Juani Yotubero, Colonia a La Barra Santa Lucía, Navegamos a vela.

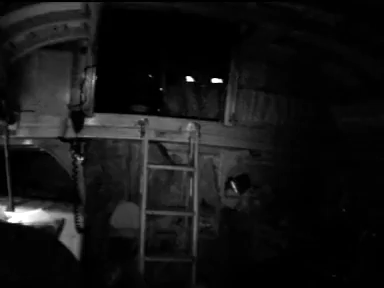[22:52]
Continuamos en nuestra navegación nocturna rumbo a Santiago Vázquez.
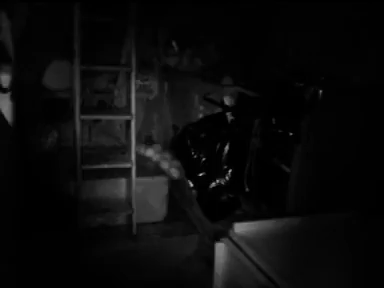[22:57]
En este momento estamos en el interior del velero y vamos a salir a conversar con Gustavo.